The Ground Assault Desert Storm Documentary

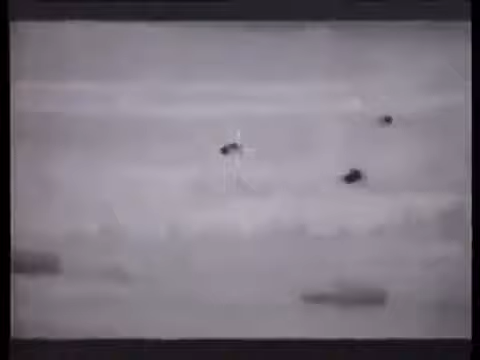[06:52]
Allied tanks could fight at night, or in poor weather conditions, when the Iraqi tanks were virtually blind.
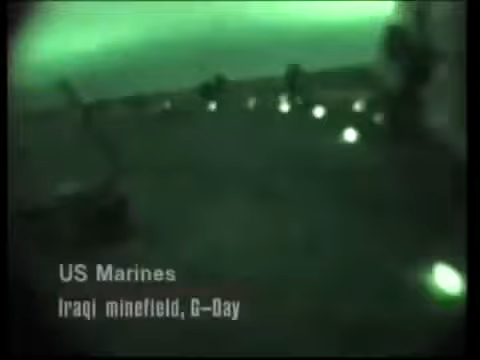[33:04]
U.S. Marine Forces began to penetrate the first layers of Iraqi defensive positions and minefields before the main attack,
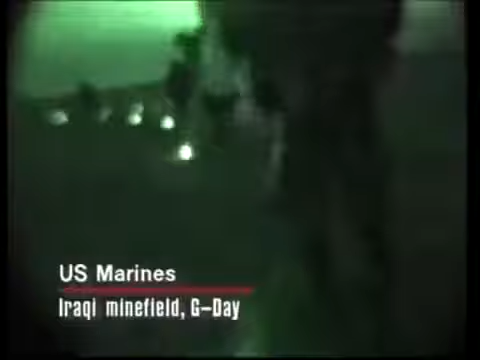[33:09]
G-Day, Sunday, 24th of February,
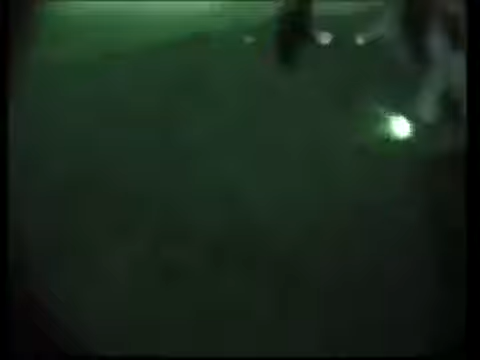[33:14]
infiltrating through the first set of barriers and minefields under the cover of darkness.